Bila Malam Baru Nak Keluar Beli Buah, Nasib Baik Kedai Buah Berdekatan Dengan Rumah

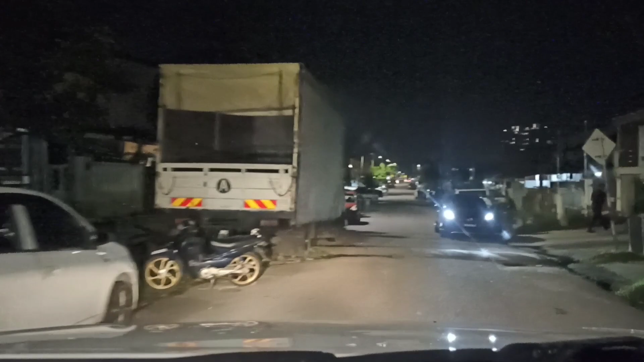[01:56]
Oke, ini dah masuk kuasa rumah ayat sebuau Kita orang dekat dengan masing-masing Jom, jom, jom, jom Ya, saya rasa Dia akan mempunyai buah tu Ya, kerana dah malam Sudah tentu tidak akan mempunyai buah tu Ia malam Harap dia buka lah tu Tiba-tiba saja nak makan buah
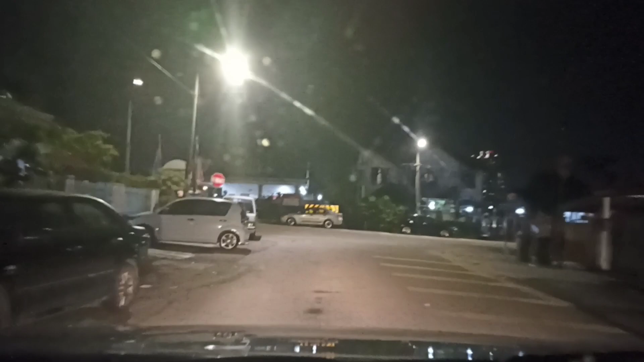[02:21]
Ya, ada buka guys Saya boleh nampak daripada sini Ada buka
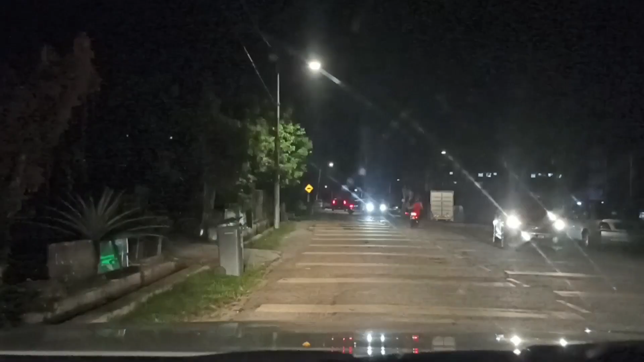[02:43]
Kita patik sini ni Kedainya dekat situ Jom, kita pergi